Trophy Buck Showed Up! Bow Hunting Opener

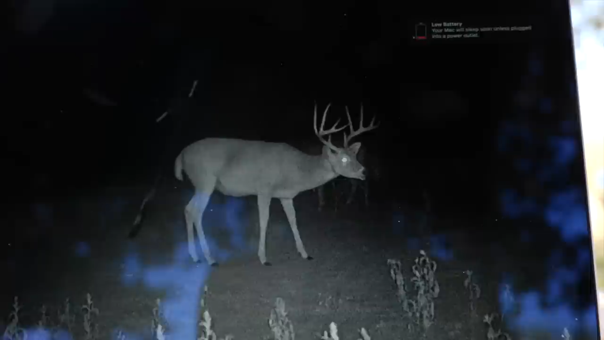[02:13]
Oh, this is a buck that I saw last year that he just escaped me.